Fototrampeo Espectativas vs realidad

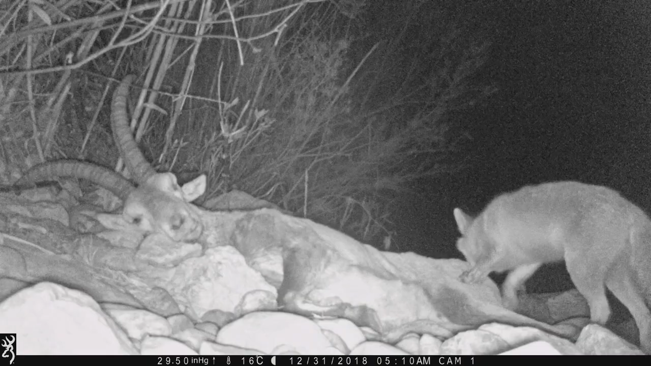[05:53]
El primero de ellos fue el de la cabra, el del macho montés. De ahí dejamos la cámara trampa 24, no, 48 horas. Y bueno, grabamos unas escenas súper chulas de un zorro, de cómo llega la carroña. Y bueno, a pesar de la piel dura del animal y todo,
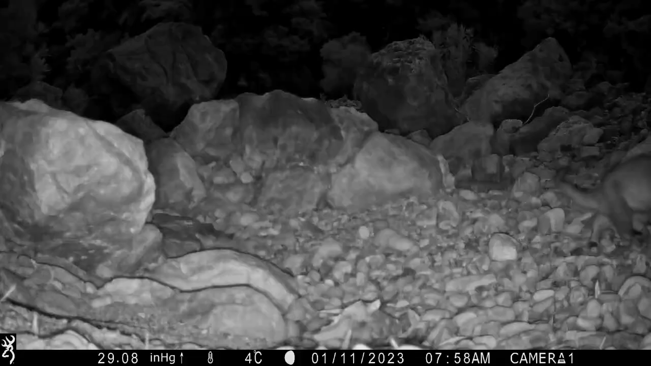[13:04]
Parece ser que los animales se mueven, están un poco explorando todos los rincones buscando alimento, ¿no?, seguramente.